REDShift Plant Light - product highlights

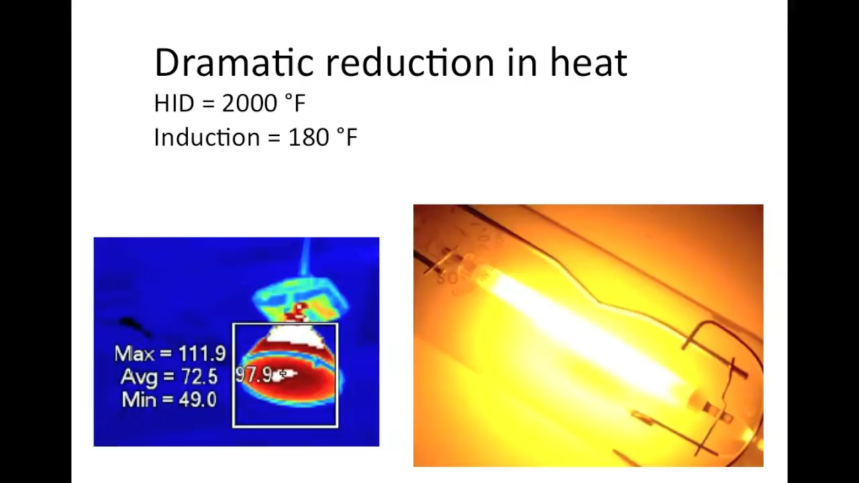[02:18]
Typically an HID lamp is going to burn around 2000 degrees Fahrenheit, induction lamps burn at about 10 times less,